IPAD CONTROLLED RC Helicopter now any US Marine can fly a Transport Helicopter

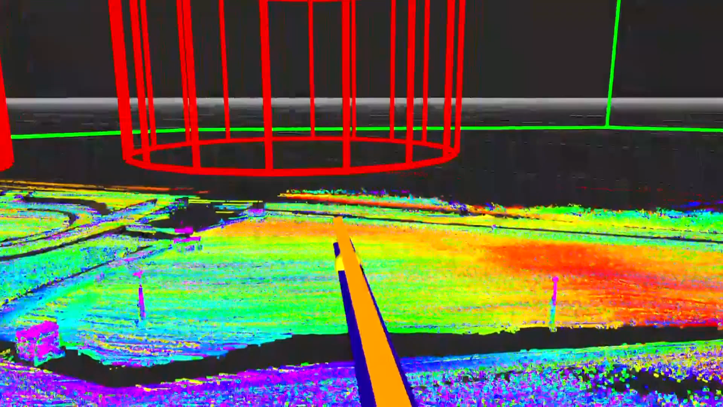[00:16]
and land itself, was once science fiction.
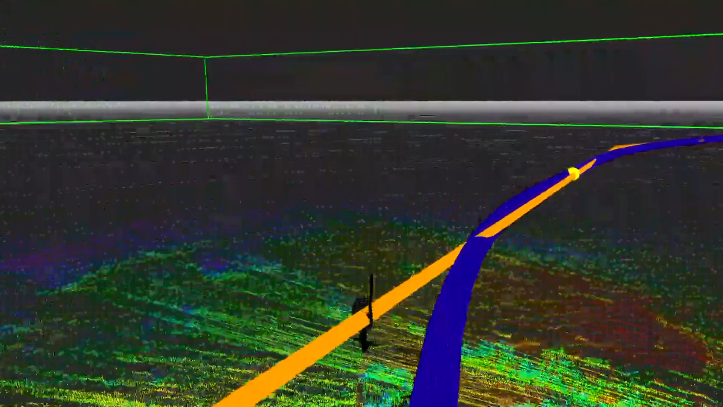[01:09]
autonomously clear its landing zone and land, and provide services to Marines that are in the field without needing highly trained operators to guide the aircraft in.
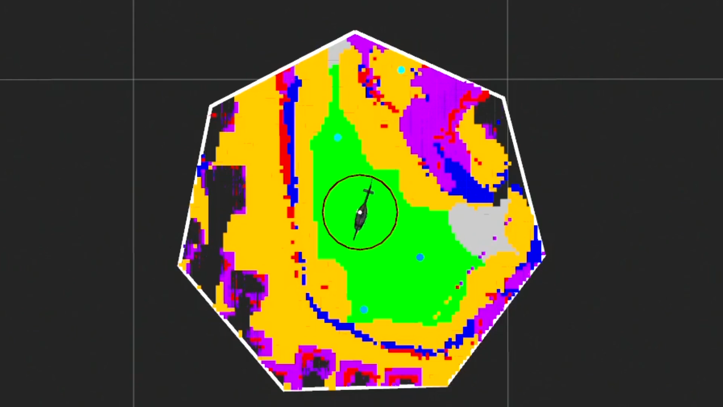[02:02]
The ACUS-enabled aircraft is sensing the environment around it,